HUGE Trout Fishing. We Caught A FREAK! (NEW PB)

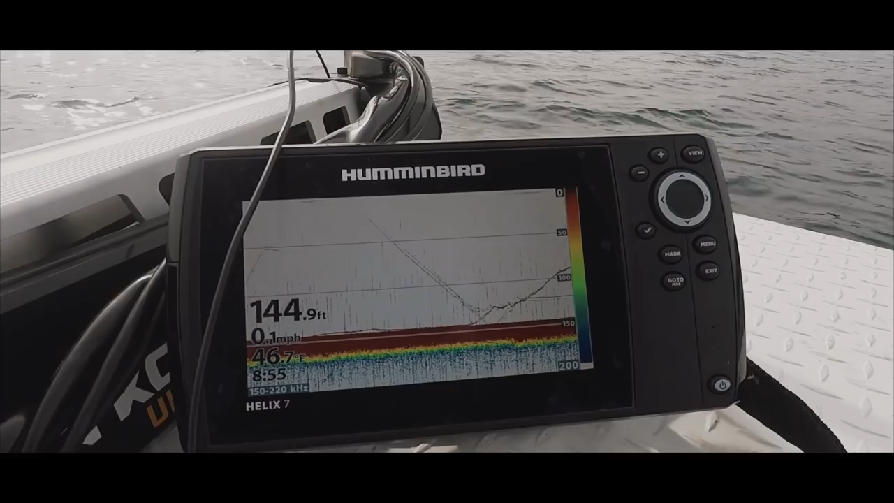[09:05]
On screen: depth 144.9 ft, speed 0.1 mph
watched this fish come up off the screen, and all of a sudden my rod just loads up. I finally did exactly what Todd told me. I did. I just reeled down as fast as I could, and as soon as I felt it was heavy, I hammered. Exactly. Look at what happened.
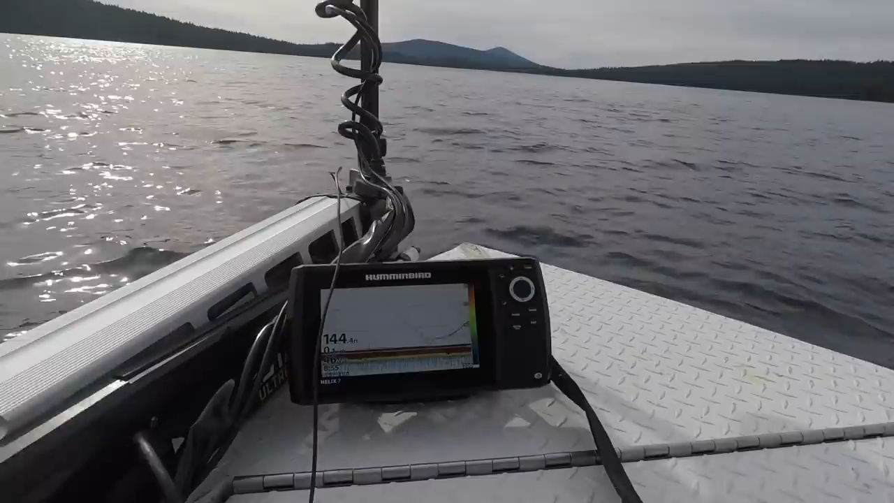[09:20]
That was the fish coming off the bottom for my bait. You can see the big mark is where he grabbed it.
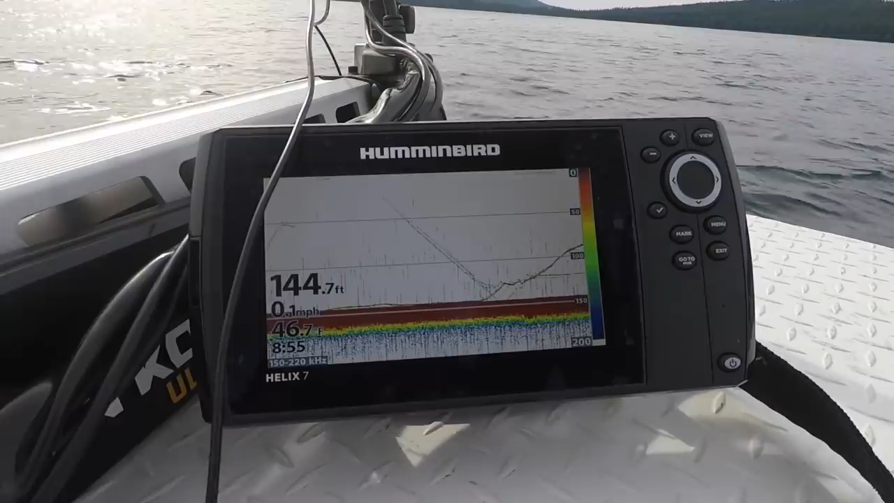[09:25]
On screen: depth 144.7 ft, speed 0.1 mph
And then the rest is the fight. That is so epic. Cool. About 15 pounder.